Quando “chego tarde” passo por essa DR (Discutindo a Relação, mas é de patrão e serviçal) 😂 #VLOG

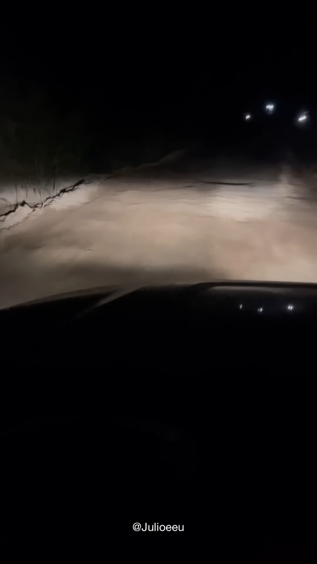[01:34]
Isso é quase dia de manhã, mas quando não dá, né? Eu tenho que ir de noite pra não perder o dia. Quando eu digo que eu moro na roça, ninguém acredita, né? Olha o acesso da minha casa aqui, como é que é. Eu não posso ficar andando devagarzinho aqui não, porque é meio complicado ficar de noite aqui no meio do nada devagarzinho, né?
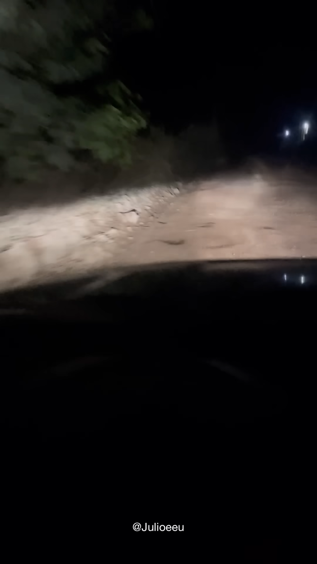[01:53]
A primeira chegada em casa aqui é de boa, porque tem uns cão de guarda pesado aqui, ó.